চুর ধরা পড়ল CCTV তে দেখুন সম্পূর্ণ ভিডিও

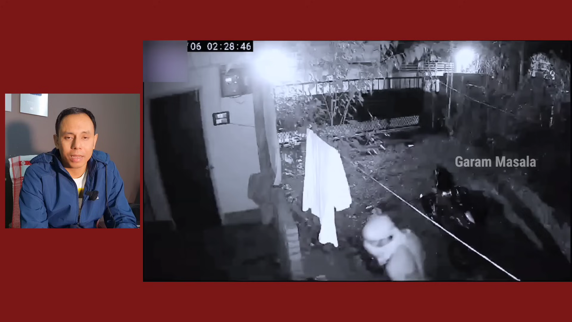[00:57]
এটাও আপনারা দেখাইমু, এবং যে ফুটেজটা আপনারা দেখরা, আপনারা হয়তো যদি আপনার ঘরেও যদি এরকম চুরি হয়েছে, স্পেশালি এই চুরটা আমরা যেটা খবর পাইছি আর কি সূত্রে,
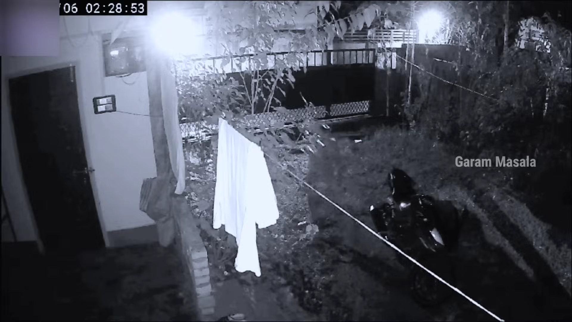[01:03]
যে এই চুরটা মানে যে ফুটেজটা আপনারা দেখছেন, এই চুরটা ওই লোকই আপনাদের মেইন লিডার,
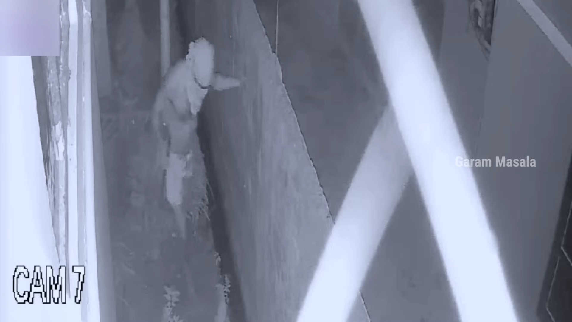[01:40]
কিন্তু এটা লোকাল চুর, যে চুরটা দেখতেছি লোকাল চুর, শিলচরের বিভিন্ন এরিয়াতে হে ঘুরে, আপনারা ন্যাশনাল হাইওয়ে, তারাপুর, তারপরে বিবেকানন্দ রোড, এই জায়গাগুলোতে বেশিরভাগই ঘুরে,
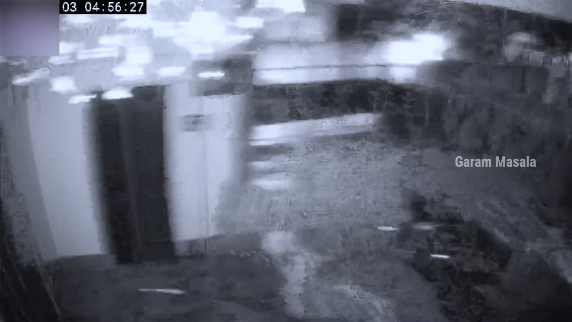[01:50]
তারাপুরও বাক্কা তিন চার জায়গা, মালুগ্রামও দুই তিন জায়গাতে এরকম ইয়ে হয়েছে।